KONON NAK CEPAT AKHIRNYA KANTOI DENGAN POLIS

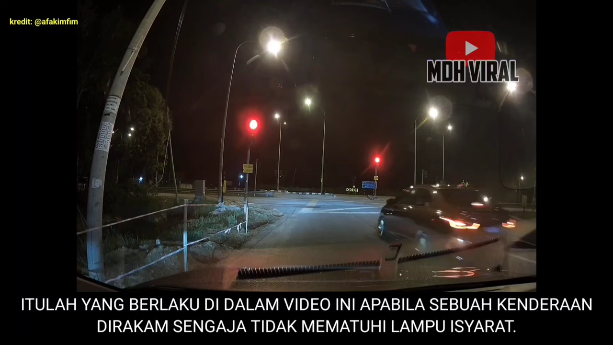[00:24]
Itulah yang berlaku di dalam video ini, apabila sebuah kenderaan dirakam sengaja tidak mematuhi lampu isyarat. Mungkin dah biasa terlepas,